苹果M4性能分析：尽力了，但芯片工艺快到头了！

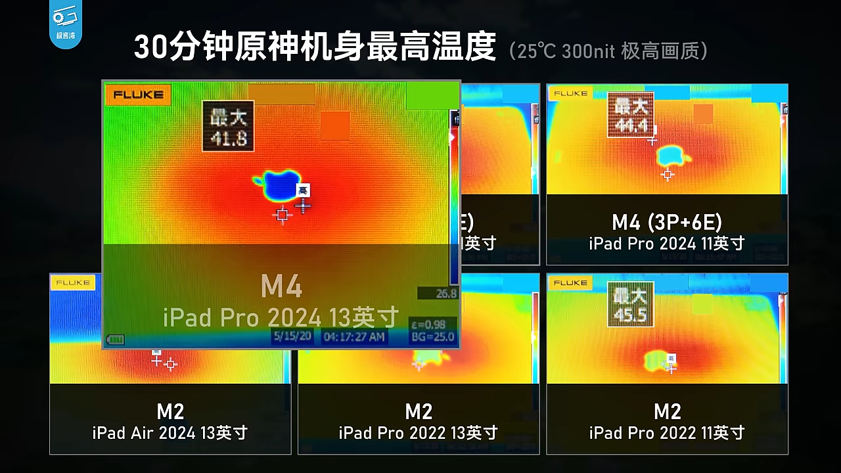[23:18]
看热量分布的情况机身散热也有所改进如果你还嫌这个热的话
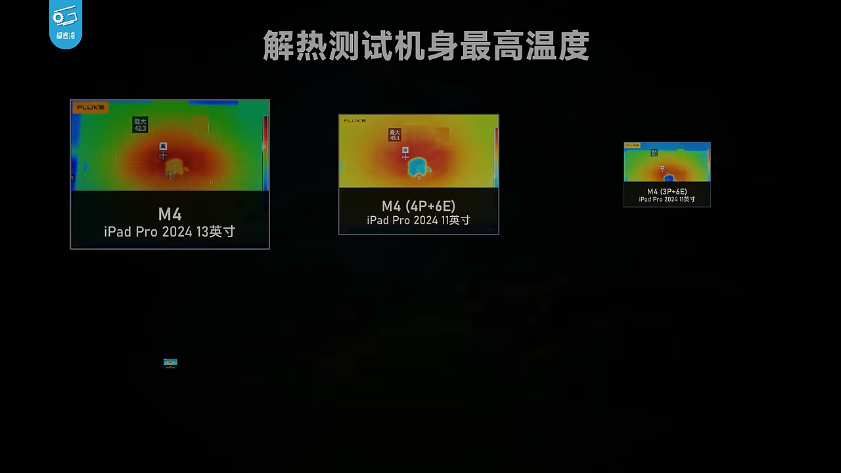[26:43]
5W略有提升机身表面温度也低了一度多总的来说M4这台iPad Pro确实散热还不错并不像iPhone那么拉垮那么问题来了苹果你们什么